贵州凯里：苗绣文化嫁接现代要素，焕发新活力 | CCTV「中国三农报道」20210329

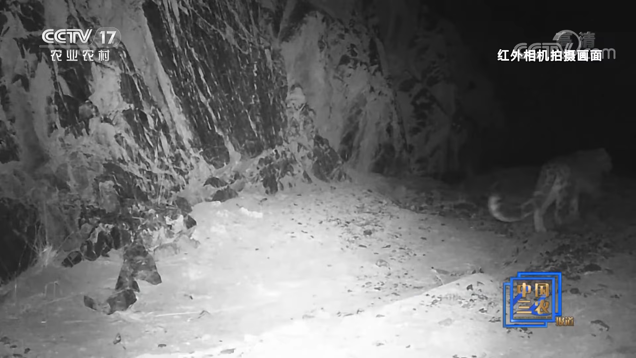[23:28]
豹近日 齐连山国家公园九泉分局的红外相机拍摄到了柴群的活动画面画面中 九只